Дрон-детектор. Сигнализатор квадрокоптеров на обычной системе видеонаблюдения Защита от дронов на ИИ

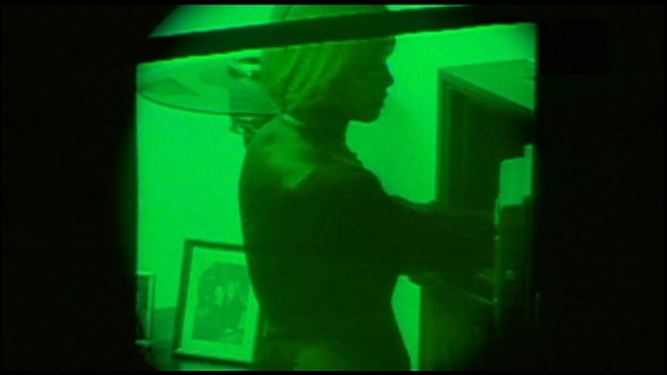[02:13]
А если не включен, то камера прекрасно видит и в инфракрасном диапазоне.